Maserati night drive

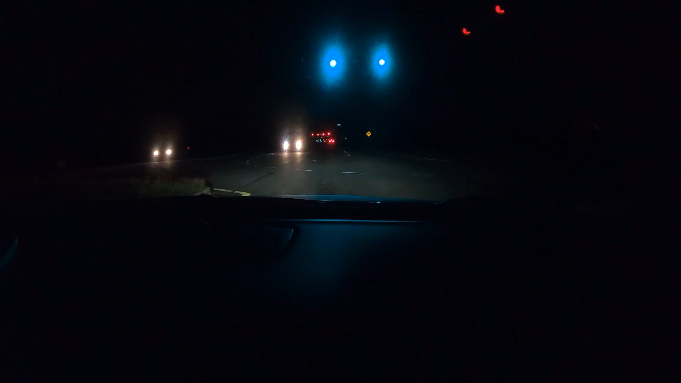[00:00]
Let's get to hear a little bit of the sound under the bridge.
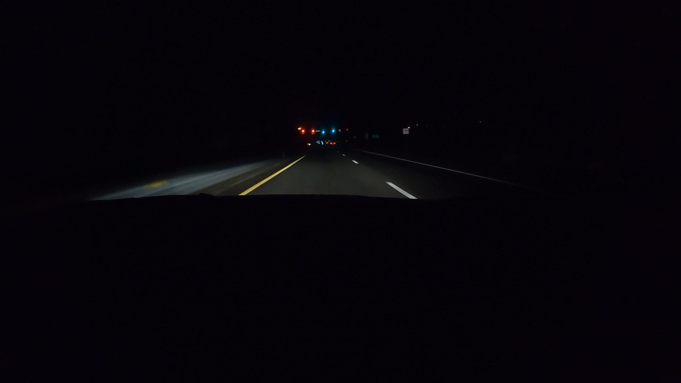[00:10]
I love driving this car at night. For one, there's less cars out on the road and this car has great visibility. So, this car has great visibility.
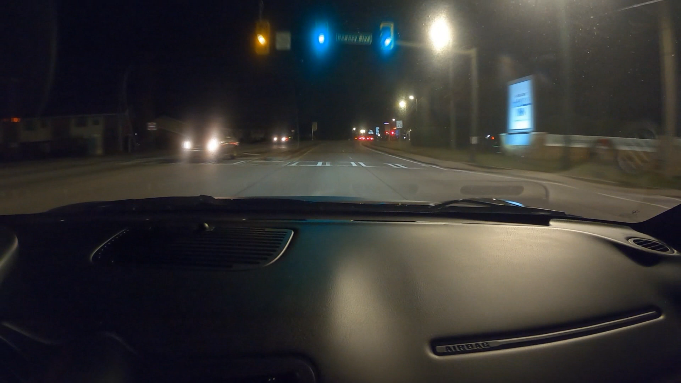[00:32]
I think it's got a great lighting system and also this car has the headlights that will turn in your direction of the steering wheel. So, later on on a route that I'll take, you'll be able to see it. But I think that's really good. My vision is not the best. I don't have a 2020.
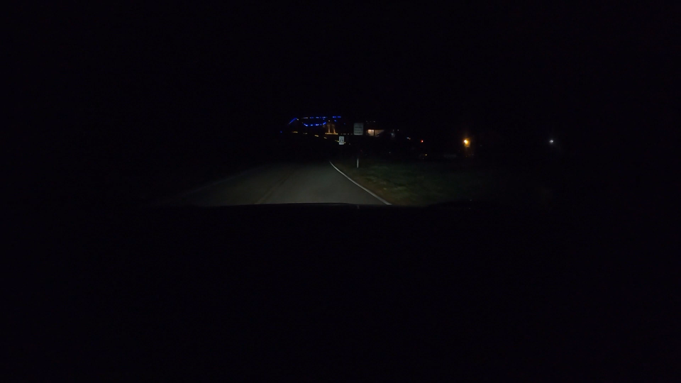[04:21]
I think that is awesome. So, I really think that it's pretty cool. I didn't even know about this when I bought the car. And I was just so excited. Especially for me, that I don't have the greatest vision. So, this is a huge help for me. So, anyways, that was just a short drive at night. Thanks for watching.